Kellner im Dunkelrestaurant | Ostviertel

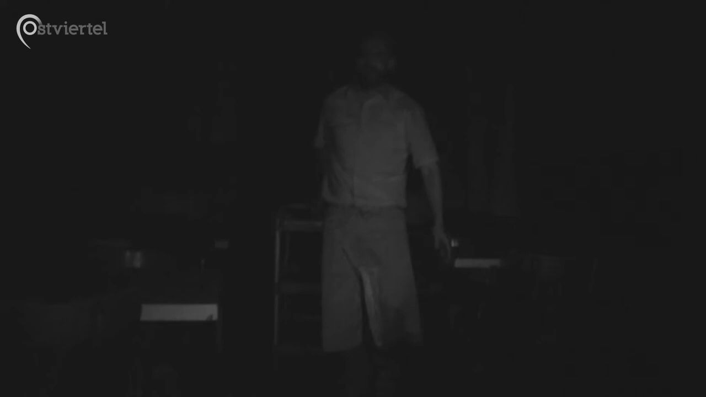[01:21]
Doch für die Gäste ist es ungewohnt, sich in absoluter Dunkelheit zu bewegen.
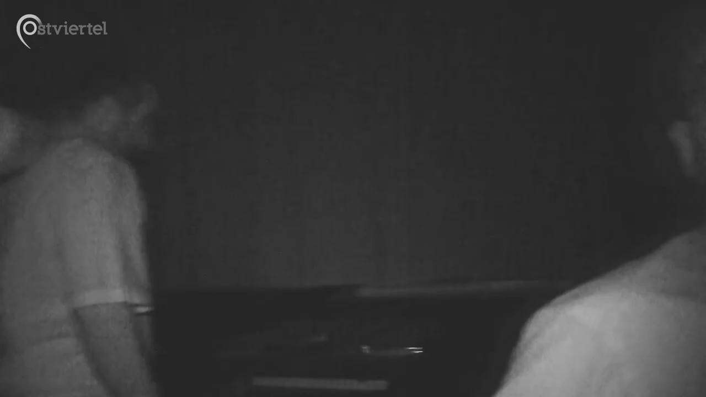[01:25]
Deswegen sind sie auf Hilfe des Kellners angewiesen. In einer Polynäse, ran an die Schulter und mir folgen unauffällig.